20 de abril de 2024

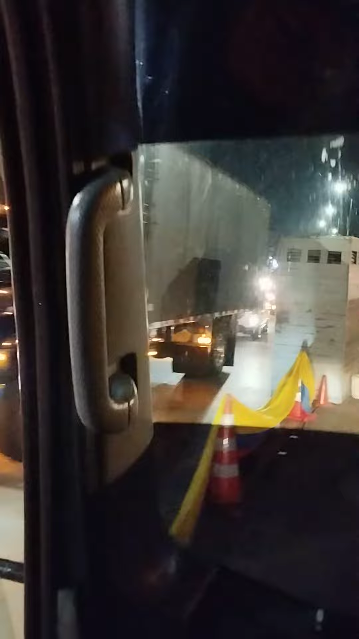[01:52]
a esta hora trifulca en el peaje La gente está alborotada, está alborotada Estado colombiano,